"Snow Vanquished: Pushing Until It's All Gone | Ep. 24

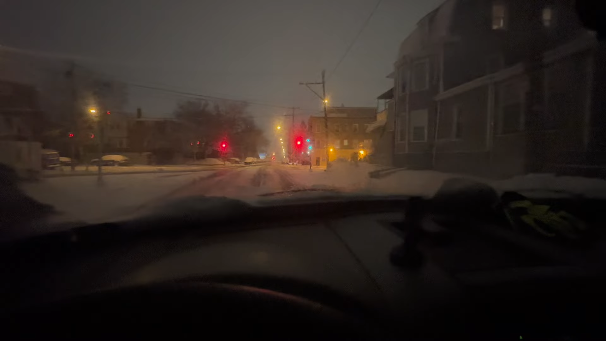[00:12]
and it's still supposed to keep going i'm excited i'm glad it's about time it's time to get this money as you can see it's it's it's not bad as a lot of other spots i've seen but it's definitely definitely definitely some money out here today so that's what we get ready get to you already know what it is i'm in philadelphia right now it's supposed to have been snowing since yesterday about 3